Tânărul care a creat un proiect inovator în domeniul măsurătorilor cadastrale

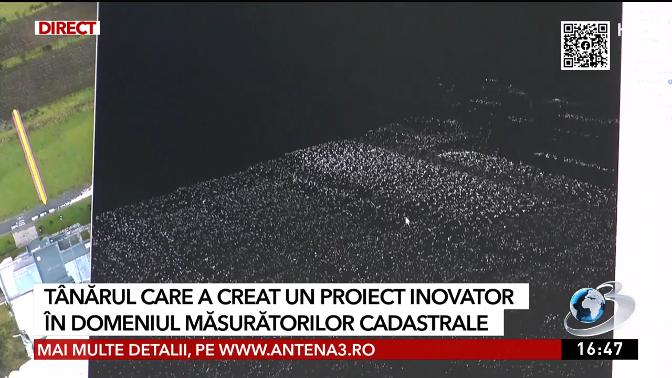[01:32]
Este norul de puncte brut, obținut după zborul cu drona de astăzi. Și de aici se poate observa foarte bine taluzurile, diferențele de nivel.
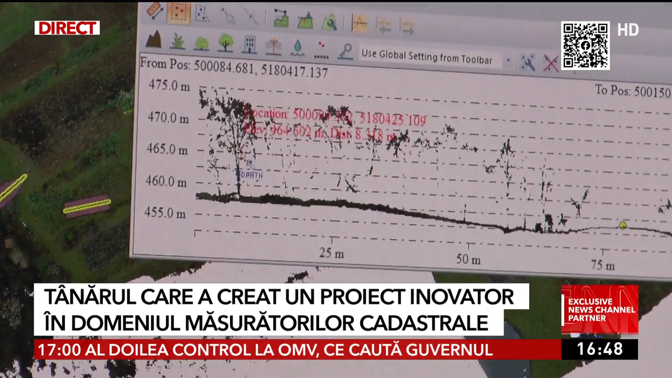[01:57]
care a luat puncte chiar și printre vegetație până la pământ.